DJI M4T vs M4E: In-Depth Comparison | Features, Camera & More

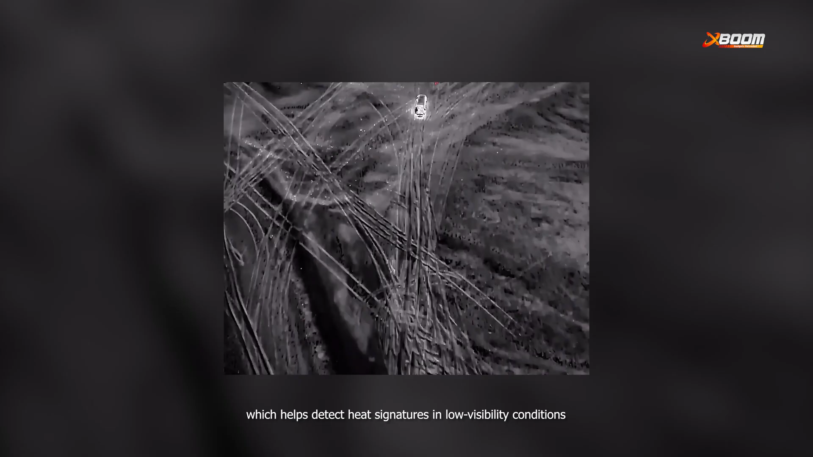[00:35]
which helps detect heat signatures in low visibility conditions.
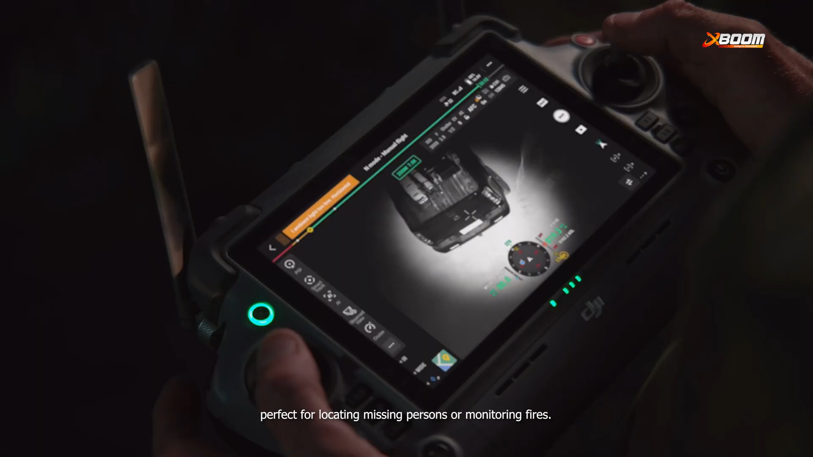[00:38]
Perfect for locating missing persons or monitoring fires,
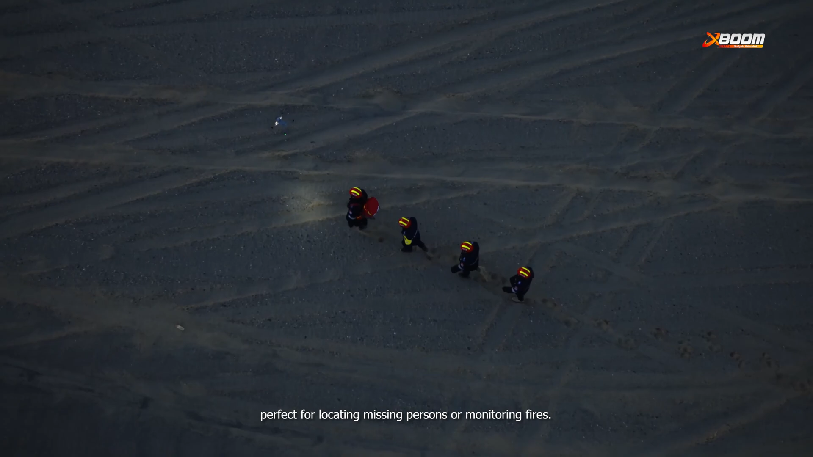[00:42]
it even has an auxiliary NIR light to improve night visions,
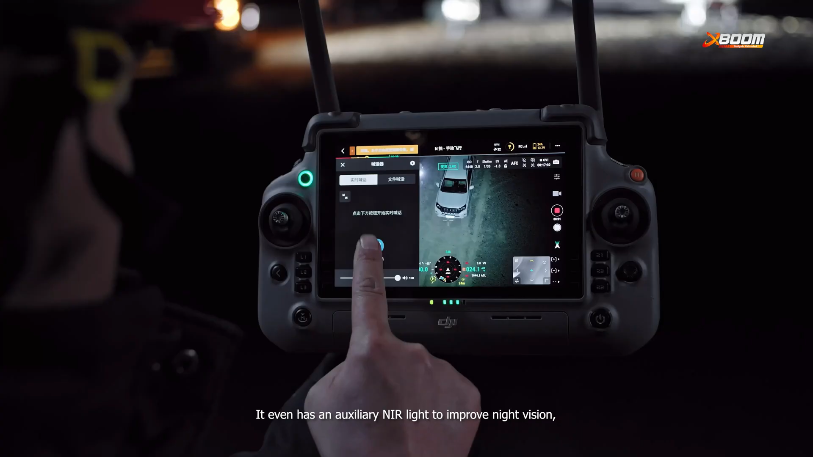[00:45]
making it an excellent tool for emergency responders and law enforcement.
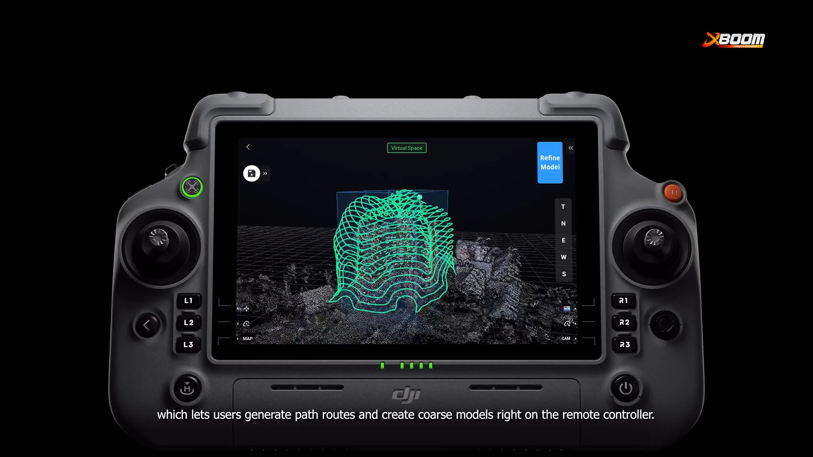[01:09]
It also comes with smart 3D capture feature, which lets users generate path routes and create coarse models right on the remote controller.